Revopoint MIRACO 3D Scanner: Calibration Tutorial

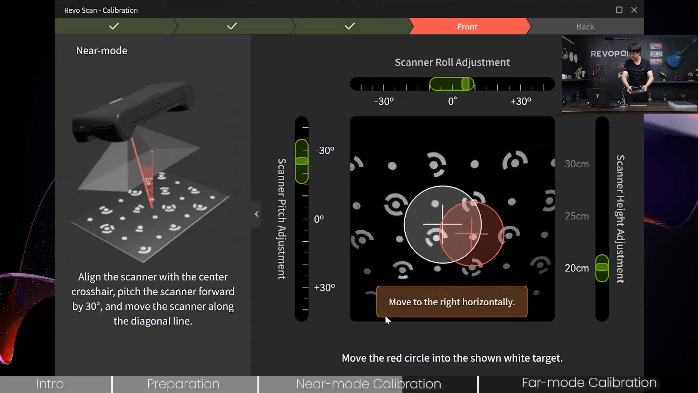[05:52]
and match it okay okay okay once again lift it up match it
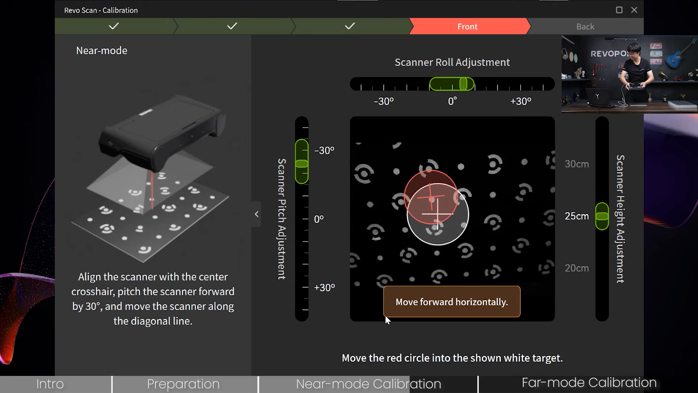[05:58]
lift up a little more match it again
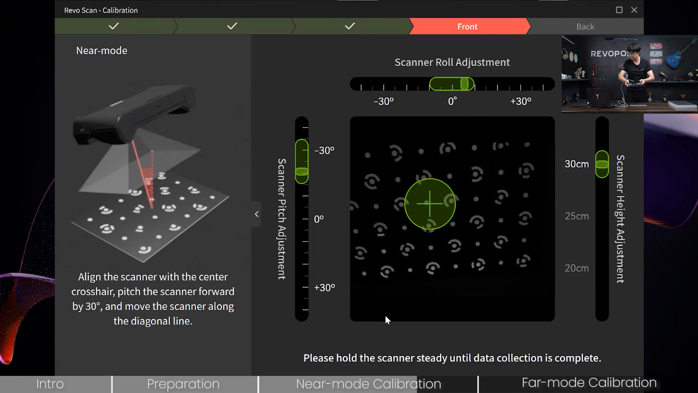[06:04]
okay last step back means you tilt your scanner backwards okay